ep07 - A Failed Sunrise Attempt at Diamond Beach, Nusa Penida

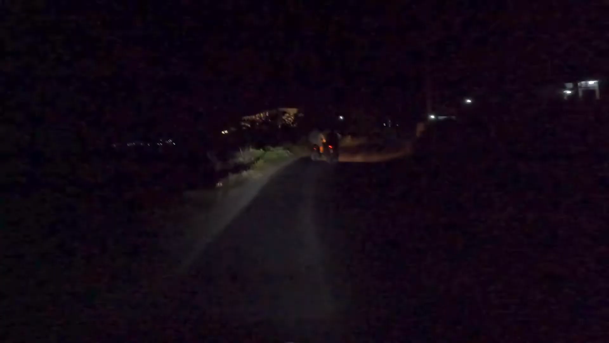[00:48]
However, things didn't quite go as planned.
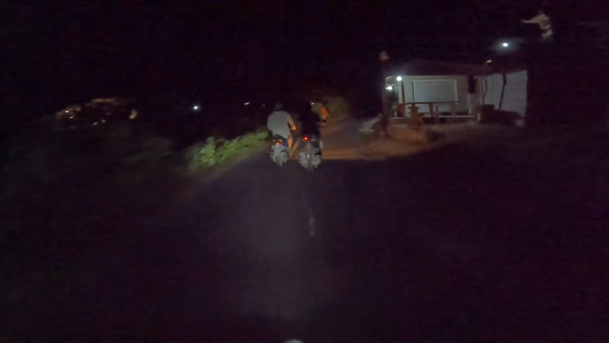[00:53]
So my German friend has run out of gas. Just 10 minutes into our 40 minutes trip, the Germans' vehicle slowed down.